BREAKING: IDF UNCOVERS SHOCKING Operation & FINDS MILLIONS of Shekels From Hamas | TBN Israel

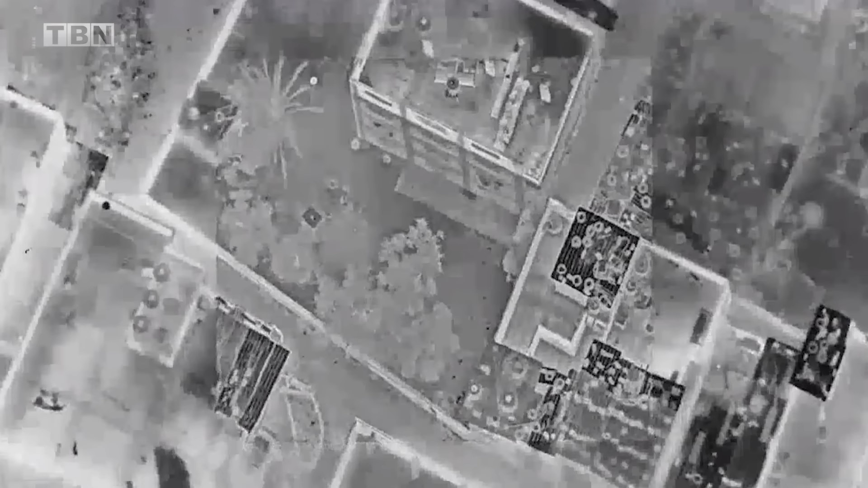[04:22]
Additional terrorists who tried to escape from the mosque were also neutralized
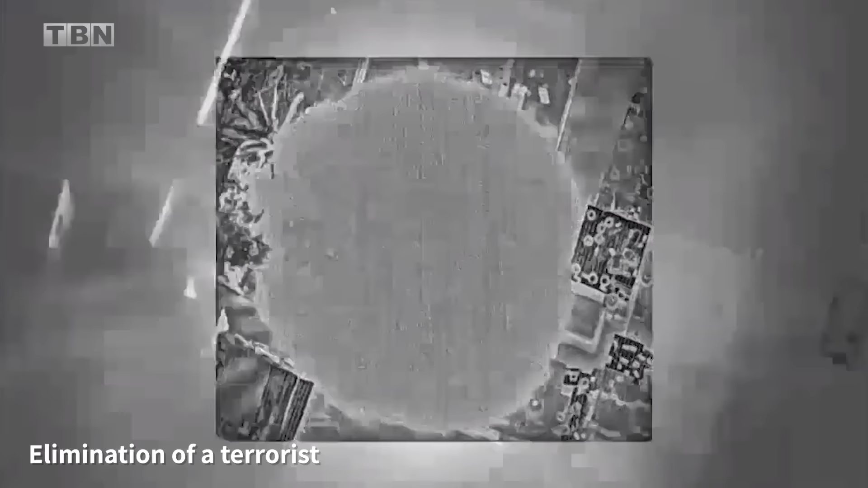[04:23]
by Israeli drones and the Israeli air force.
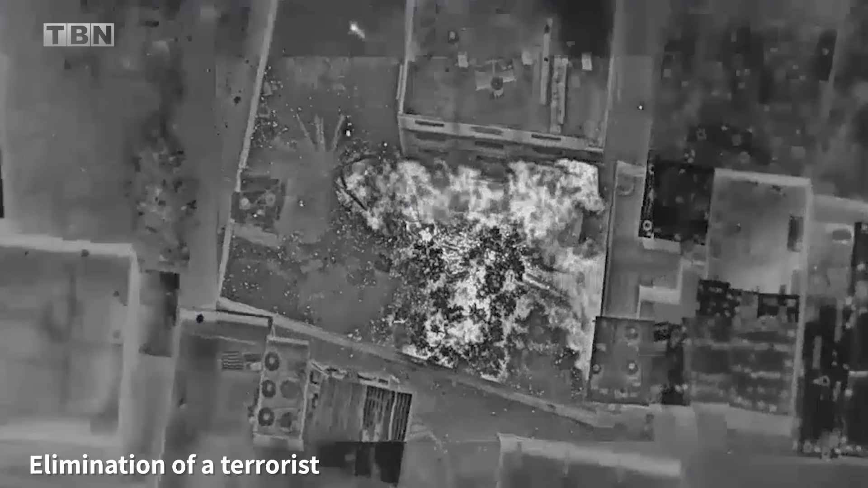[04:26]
In addition, during raids on terror infrastructure,
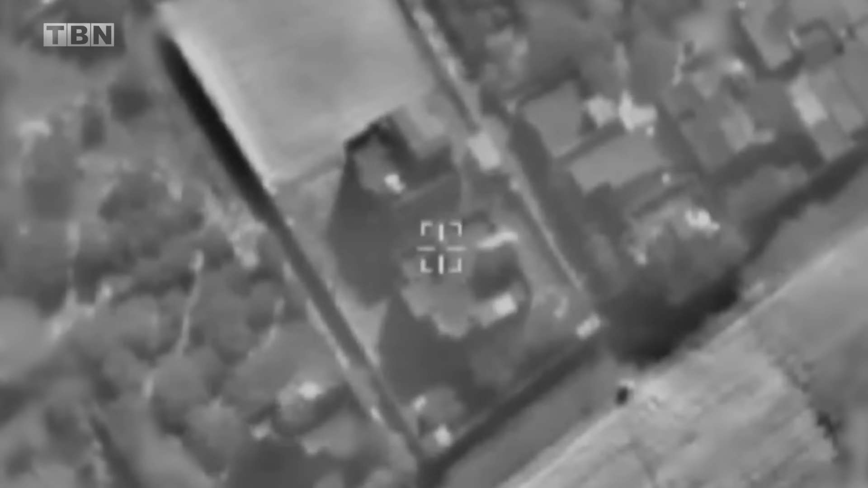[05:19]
the building where the terrorists were located.
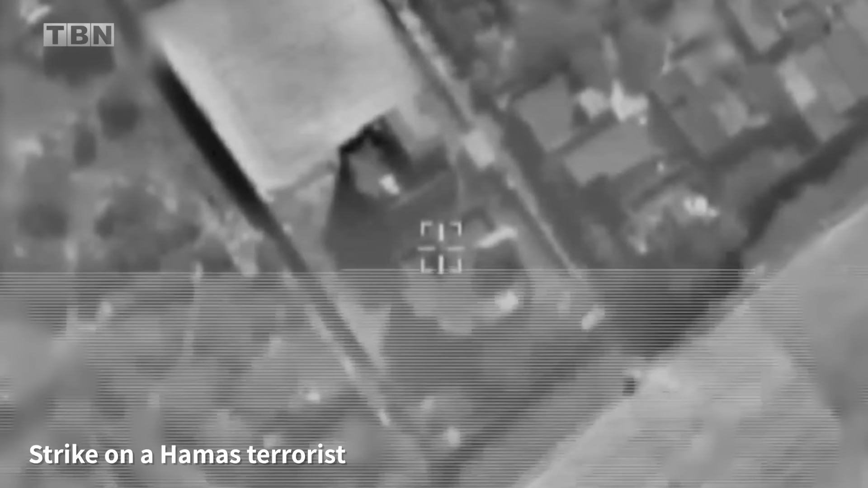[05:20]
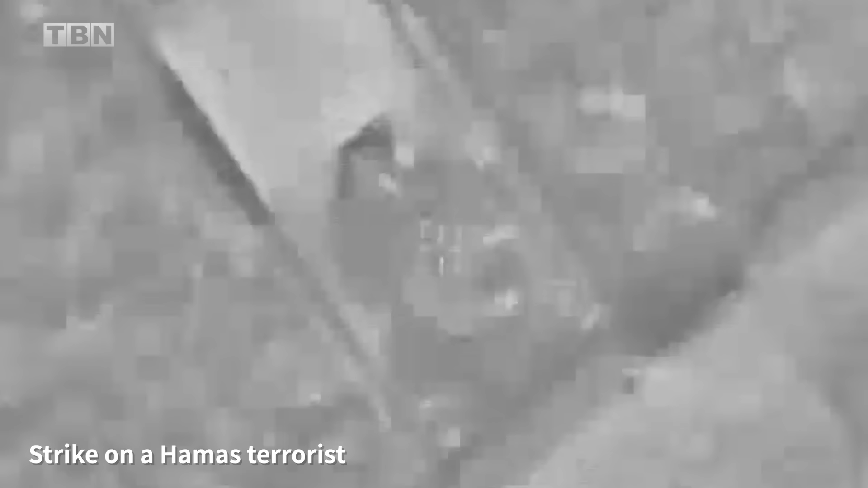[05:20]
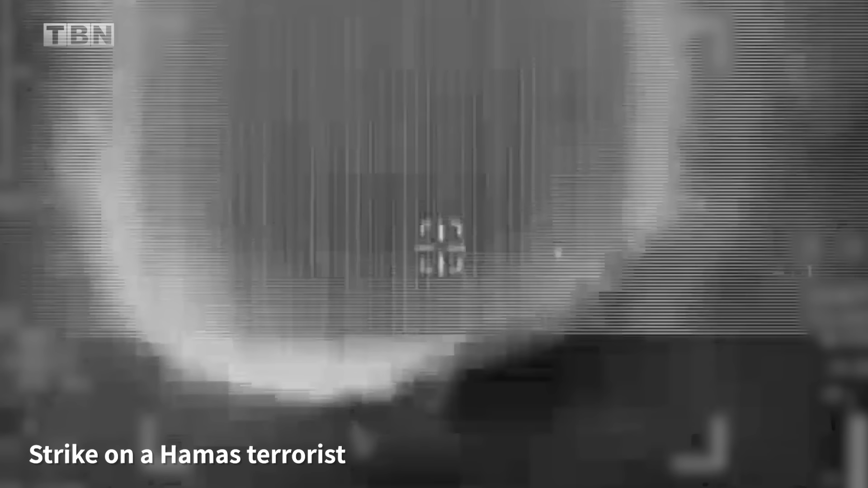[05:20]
At the same time, the fighters of the 401k combat team are walking and have eliminated terrorists from the land and the air in the last two days.
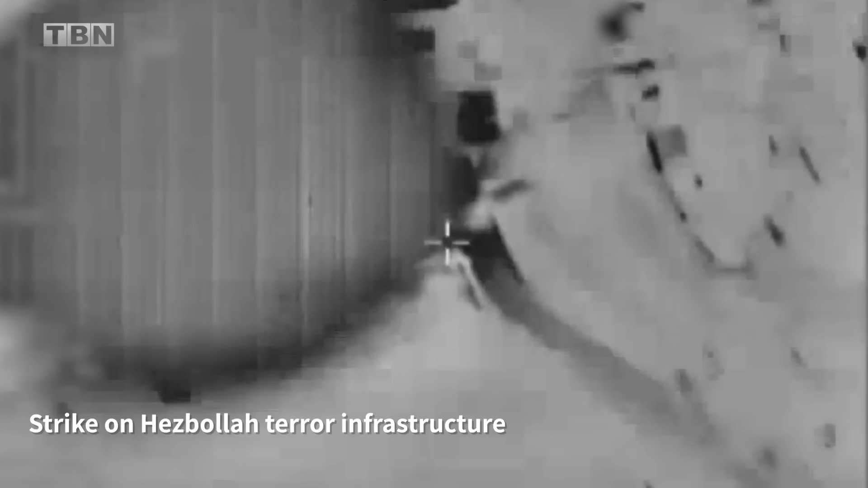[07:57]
have been attacking terror infrastructure used by Hezbollah terrorists
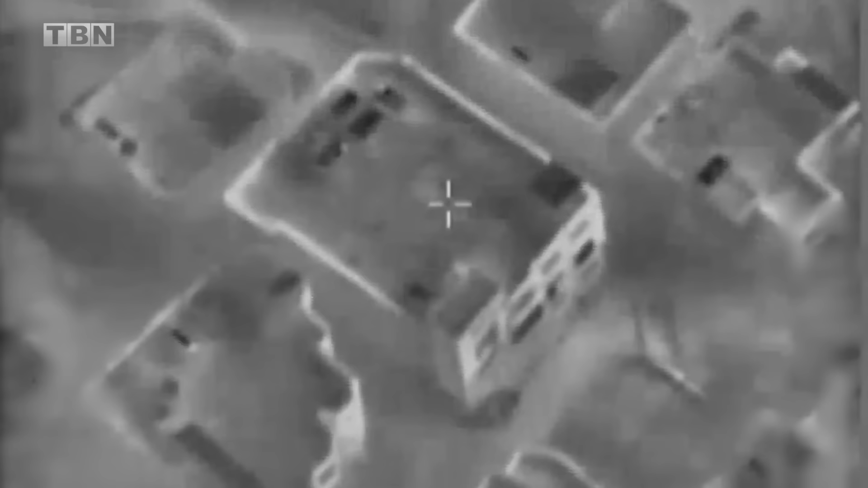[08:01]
in the area